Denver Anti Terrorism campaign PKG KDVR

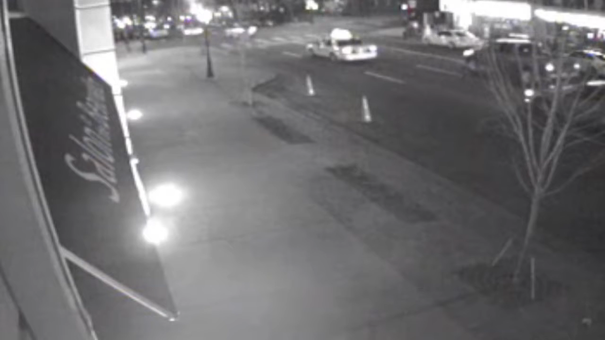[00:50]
In fact, just 24 hours after the TOPS program rolled out, a cabbie saw this deadly hit-and-run on Lincoln. Following the driver and leading police to a suspect, the driver confessed to his crime and is now in jail.